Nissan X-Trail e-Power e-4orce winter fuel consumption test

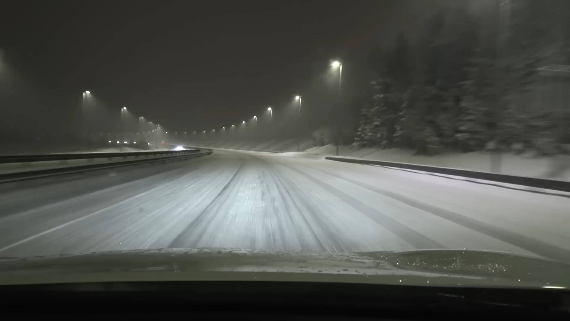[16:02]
snowstorm outside yeah so this is the third scenario i wanted to test how thirsty is the foster cars when we have to drive in these kind of driving conditions well we shall see let's rush over to a doll and hope we can get a good run there oh my only concern is traffic not weather because we have good tires nokia and hakka polita r5 tires yeah so um yeah maybe at least if i can do 90 tests that'd be great yeah
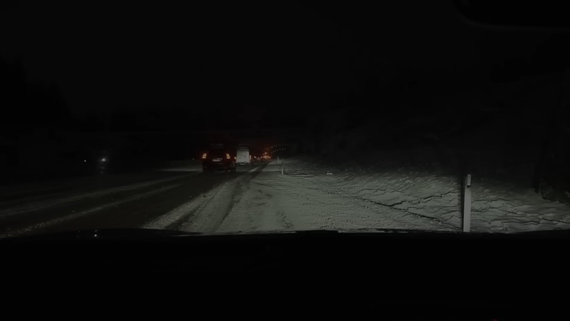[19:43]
where another convoy wow these are quite frequent look